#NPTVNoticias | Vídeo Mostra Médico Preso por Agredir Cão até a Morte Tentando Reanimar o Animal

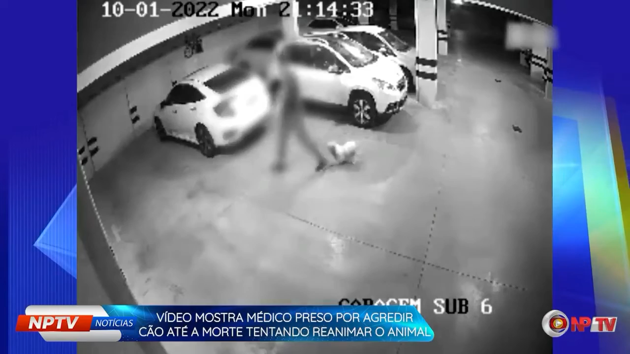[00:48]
Ele faz vários movimentos no peito dela e, na sequência, segue em direção à garagem para pegar o carro e levá-la a uma clínica veterinária.